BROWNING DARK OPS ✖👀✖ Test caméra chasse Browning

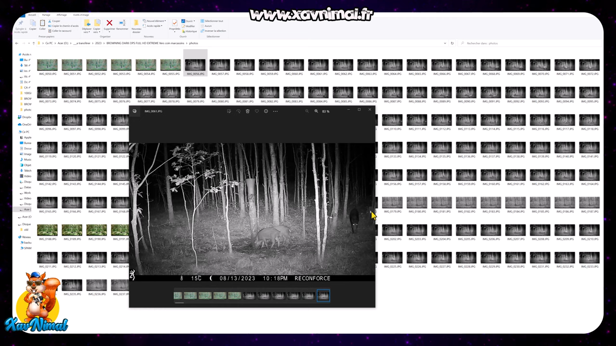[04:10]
6 7 8 9 10 11 ah bah en fait après comme ça se redéclenche plusieurs fois de suite si vous bougez vite vous cliquez rapidement vous avez comme une une vidéo voilà atteint là c'est intéressant un oiseau qui la nuit alors qu'est ce que ça peut être comme type d'oiseau un petit
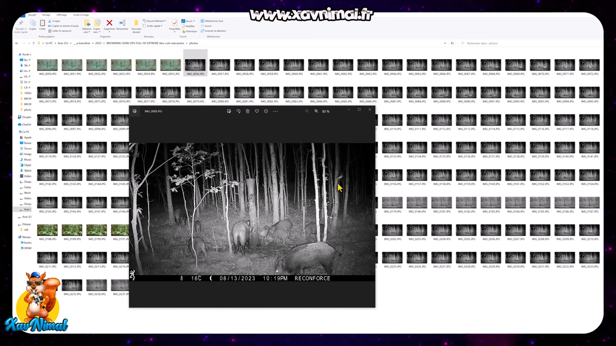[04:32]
moins commentaire oui il va regarder si autre chose alors les photos elles ont quand même un beau piqué on va la mettre en voilà ça c'est la taille
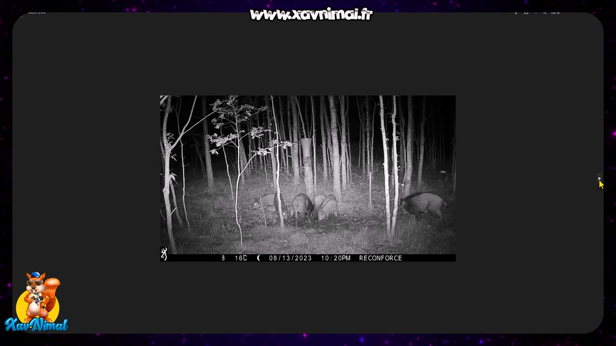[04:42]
la résolution à l'échelle 1 voilà ce que ça donne regardez une photo quand même en couleur je n'ai pas beaucoup d'un couleur j'ai que celle là
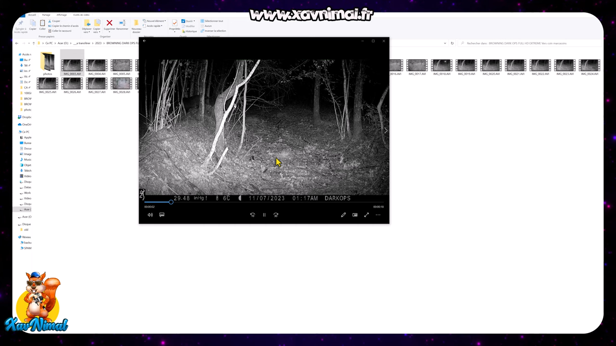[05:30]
le son est très bon déclenche assez rapidement puisque son lit est passé en courant et à chaque fois il passait de droite vers la gauche ou de la gauche vers la droite ces vidéos qu'est ce qu'on peut voir comme information donc c'est une vidéo de combien de temps 20 secondes j'avais choisi 20 secondes pour chaque vidéo voici la journée ce que ça donne vous
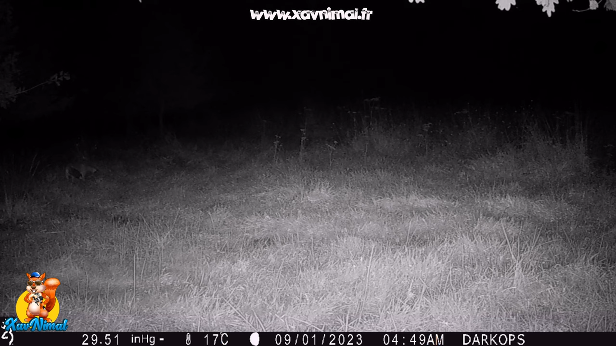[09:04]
de la nuit et du jour regardez les couleurs regardez comment elles sont vous allez voir que selon l'éclairage
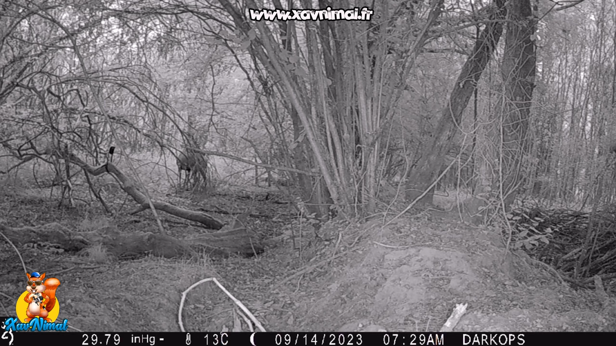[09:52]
malgré qu'il soit en arrière-plan il reste net pourtant il est derrière les branches là on a un brocard donc un jeune chevreuil
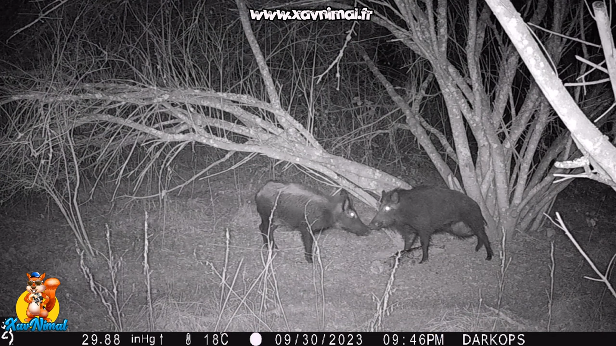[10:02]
en avant-plan vous voyez la différence écoutez le son le son est vraiment très bon aussi alors les images vous regardez à chaque fois j'ai mis les dates, les heures alors un des gros inconvénients c'est qu'on ne peut pas mettre
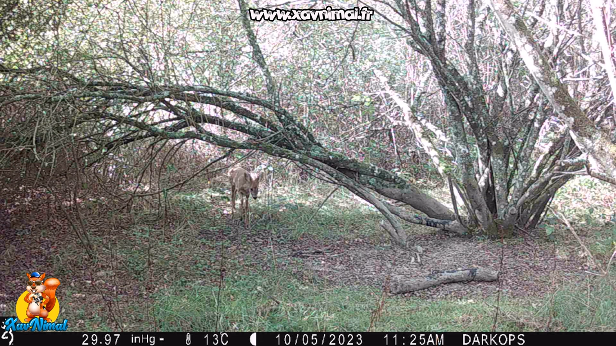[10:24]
la caméra le menu en français et puis donc la date vous voyez si c'est écrit 10-5 c'est pas le 10 mai mais c'est le 5 octobre là c'est le
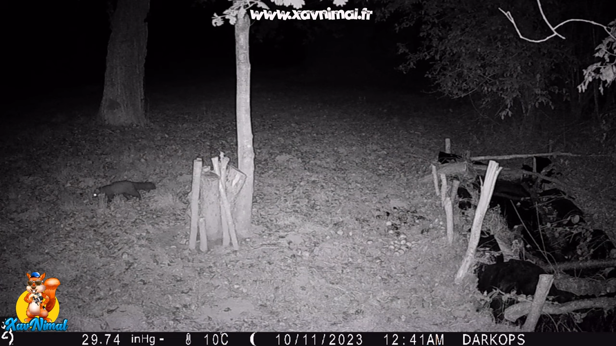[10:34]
le 11 octobre vous voyez là le 16 octobre donc c'est un peu pénible pour nous en France pour pouvoir s'y retrouver dans les dates mais bon ça c'est pas trop grave